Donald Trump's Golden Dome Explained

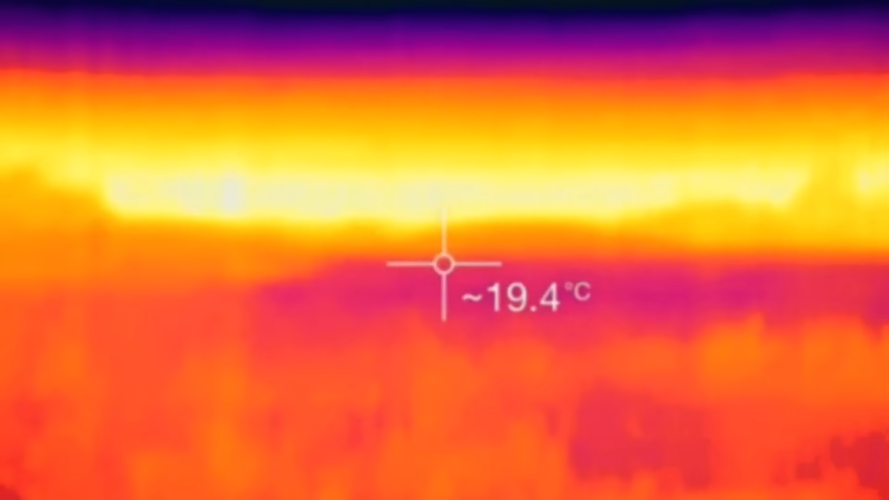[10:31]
On screen: spot 19.4°C
Infrared tracking from the ground is more difficult because there's so much interference from the modern world.